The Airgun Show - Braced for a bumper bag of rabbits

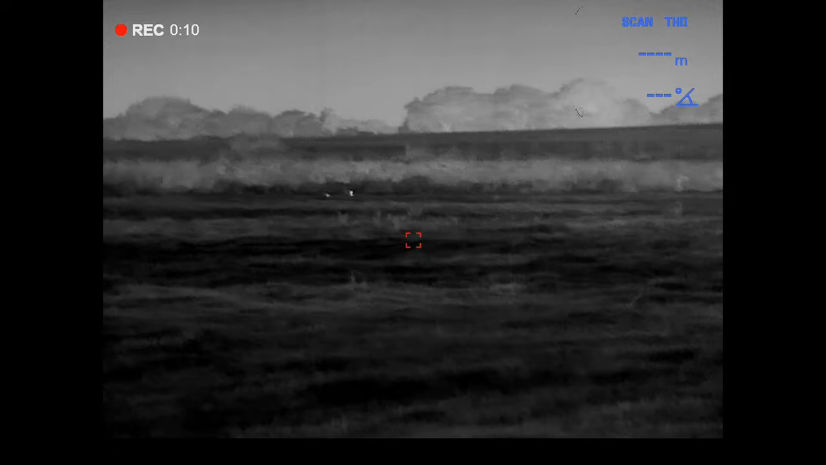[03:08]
There's half a dozen rabbits out at the back of the field there.
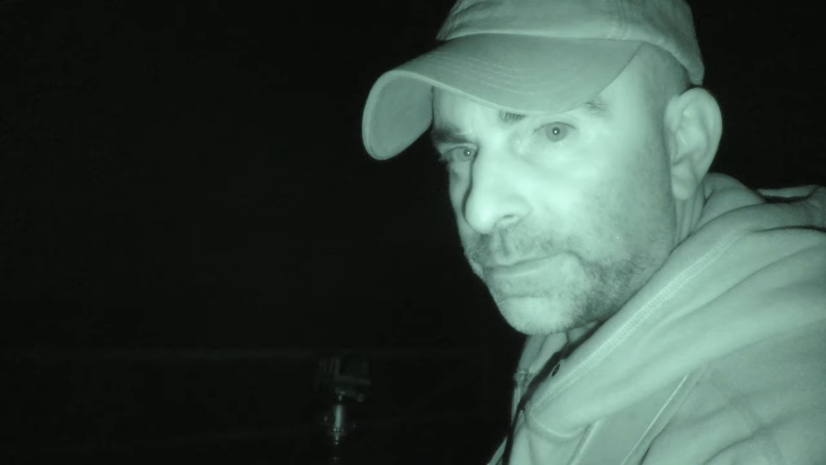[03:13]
They're a little bit too far from here. They're about probably 80 metres, something like that.